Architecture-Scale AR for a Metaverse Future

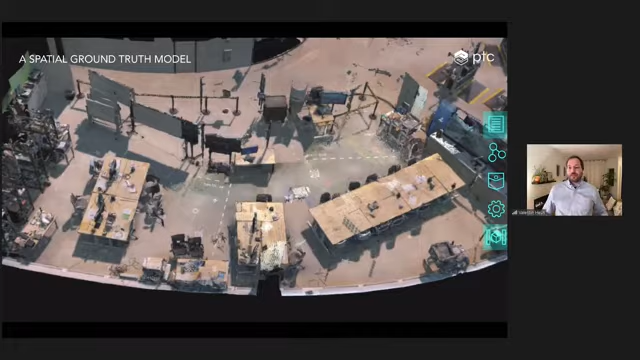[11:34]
And so a lot of what you see here is augmented reality content, content that you have to be at the location and you have to be there to interact with these machines and with these systems. But what we're also looking into is giving remote operators and remote experts insight into factories
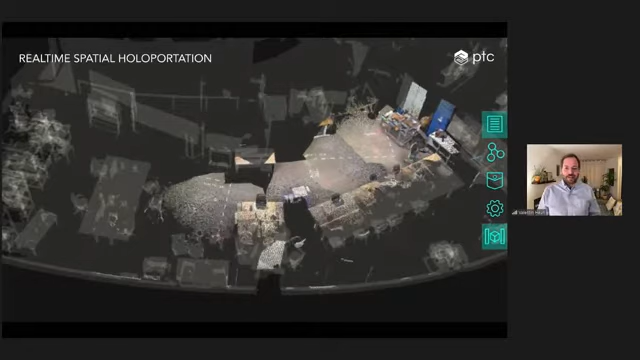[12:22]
And when you dive now into this scenario, you can see how a remote expert is now actually able to freely fly around in this entire floor.
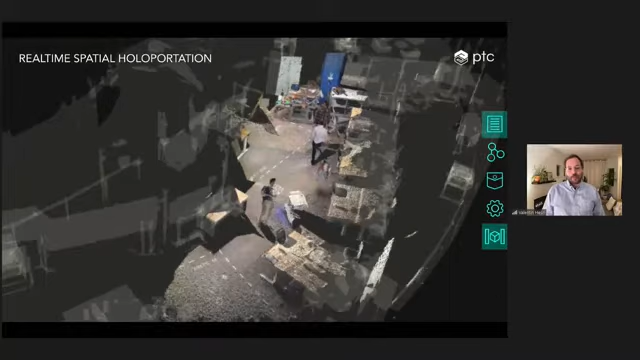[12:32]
And co-locate himself with the factory worker at location.
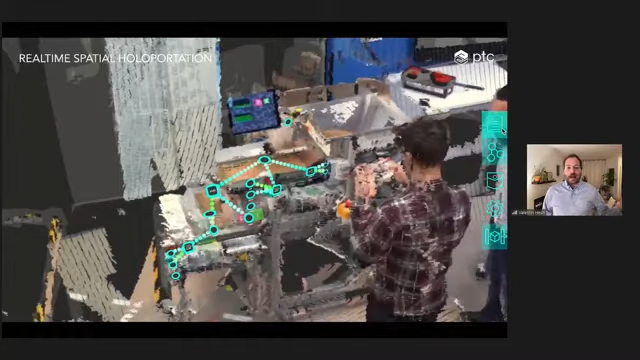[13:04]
So I can program systems from remote and I can look over the shoulder from my coworker Ben here.
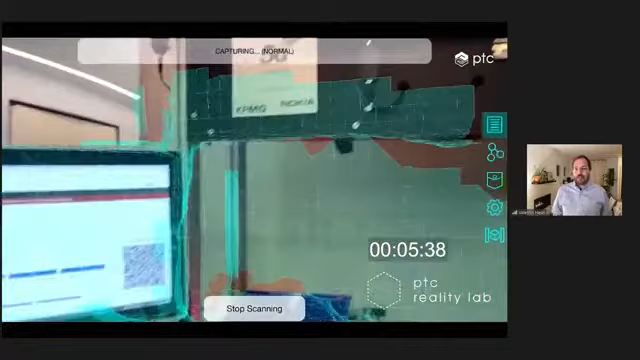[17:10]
The world object is the ground truth of the entire space that everyone calculates against.
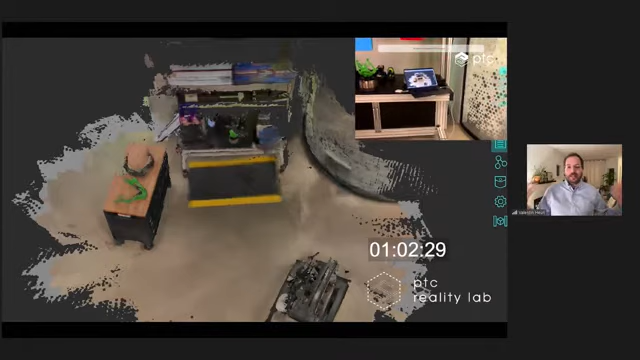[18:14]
instantly collaborate and interact with everyone else. So you can turn the Fivora Spatial Toolbox into a virtualizer mode that gives eyes on the ground.
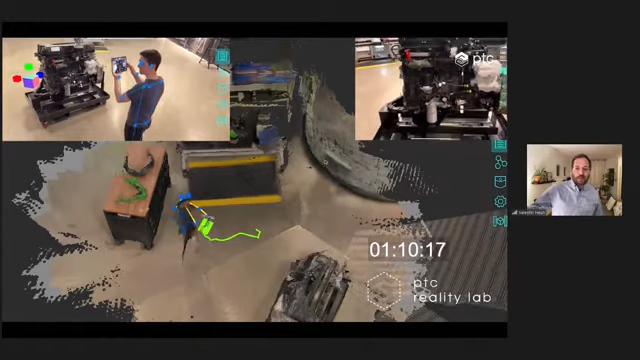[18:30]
Ben is using a tablet and he permanently calibrates to the space. We can advance to the next slide. And so now what you're seeing here is a real time volumetric
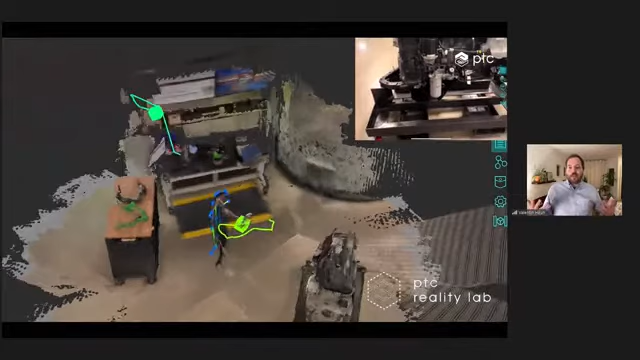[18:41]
point cloud that gives you eyes on the ground. One is stationary. The other one is mobile.
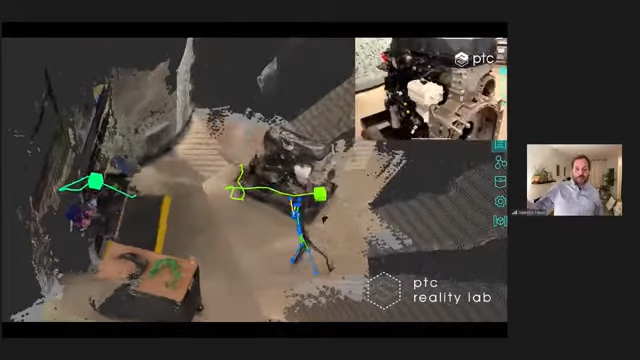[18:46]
And so I can interact with Ben.
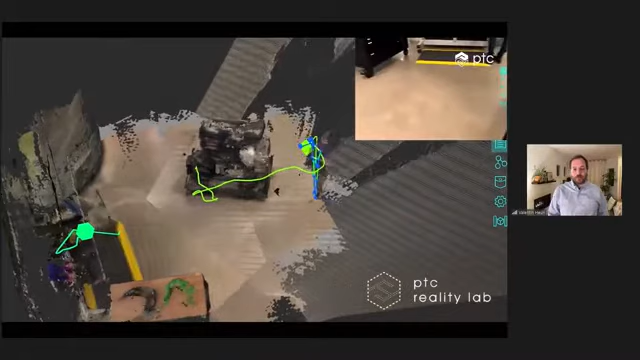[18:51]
I can see where he's walking through the space as I record his motion over time. And Ben can give me insight into the space.
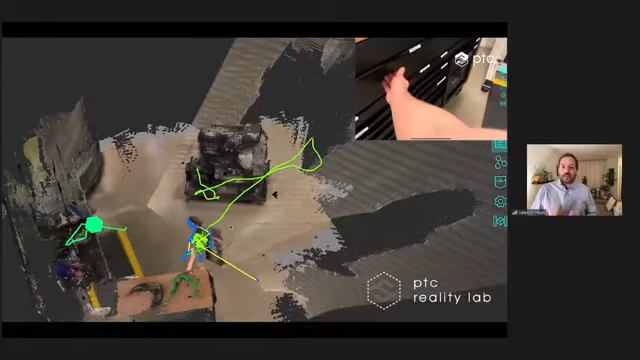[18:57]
For example, if I want to check the inventory of this locker here.
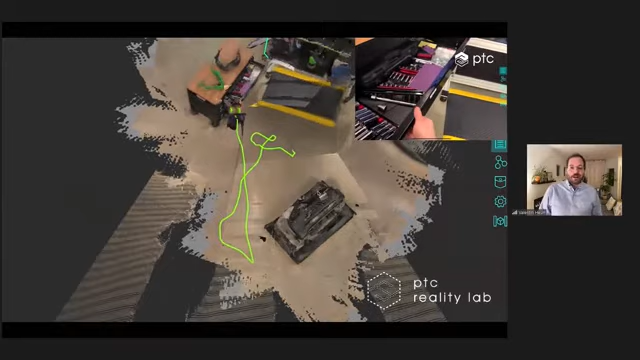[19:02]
And you can see the fidelity of this volumetric video that that I'm as a remote operator able to see now in real time.
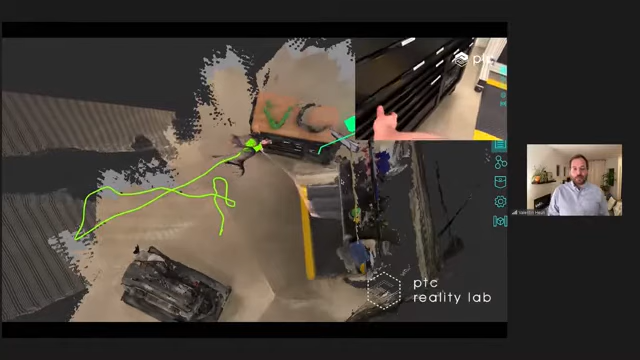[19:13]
He can actually just point his phone at this locker and show me what's going on.
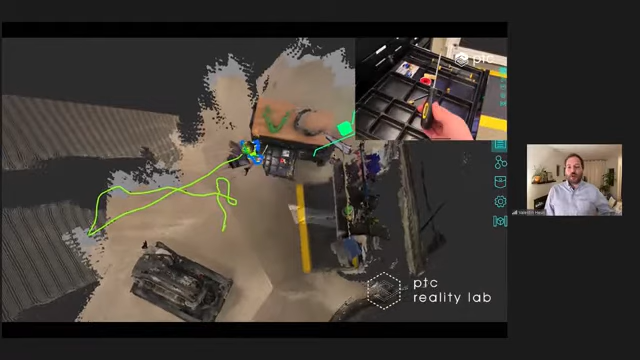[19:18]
And this is a volumetric video so I can zoom in. I can move around and see.
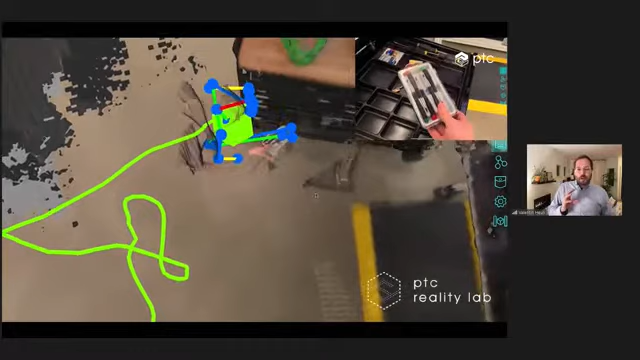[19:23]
Look at this from any perspective. However, I would like to have it. All of that is distributed within the network. There's not a single core server that is
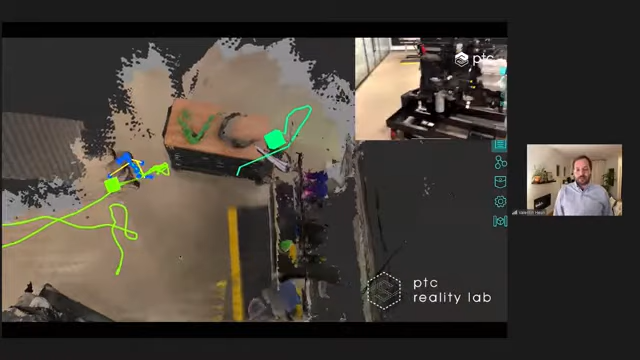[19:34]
driving this experience because it's all built up on a 3D sandbox capability that toolbox has at its core.
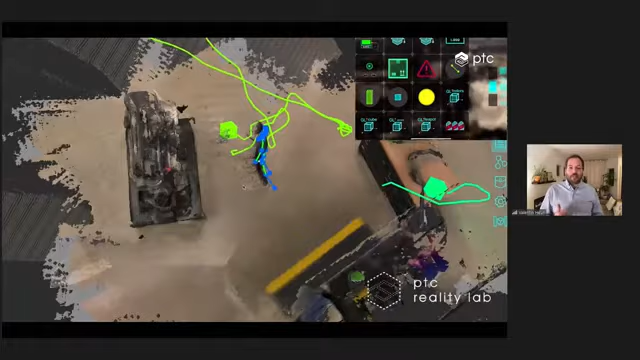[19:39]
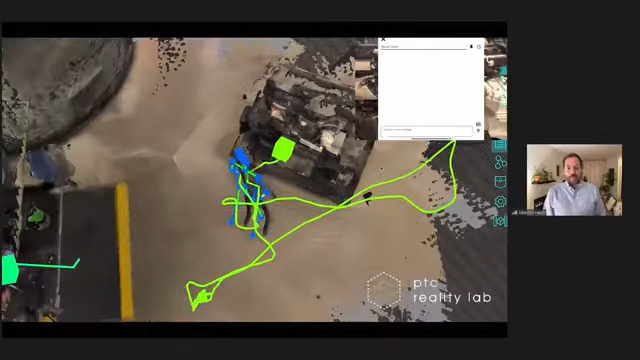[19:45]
Ben is able to leave messages into the space just the way that you saw that in the other demos before.
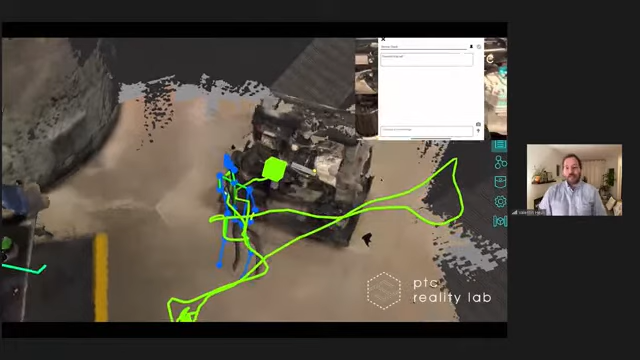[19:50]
And the remote operator, in this case, James, is able to open up these messages and to communicate back with Ben.